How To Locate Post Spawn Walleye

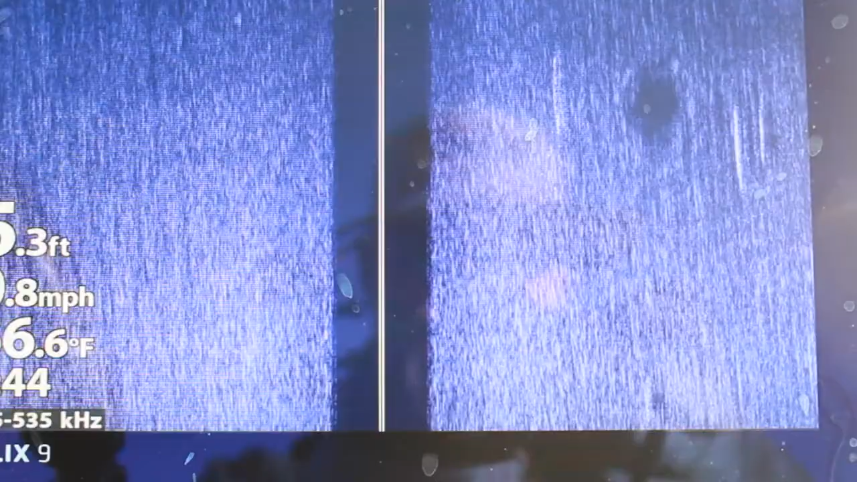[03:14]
I'm looking for long linear streaks you'll bright white that's I know those are walleye
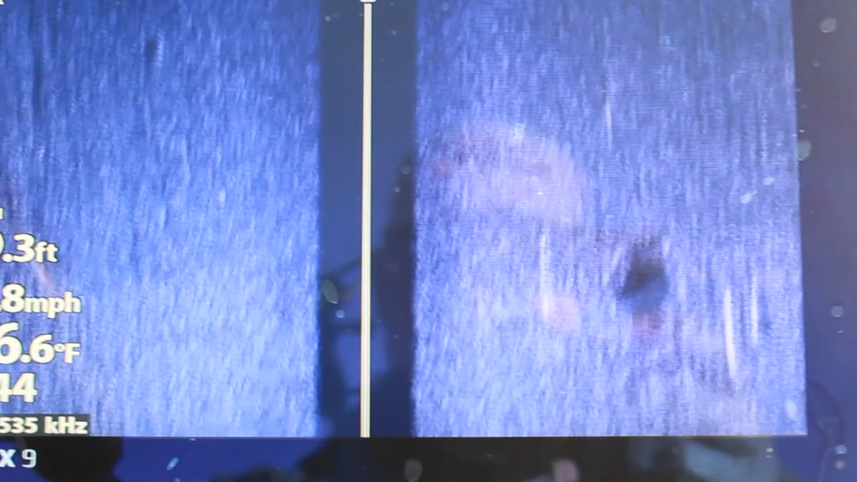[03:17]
I'm gonna get a little clump of them maybe even a shadow and they're a little more short round I know I'm into the white pass you know it's one of my you know most important tools in the boat if I don't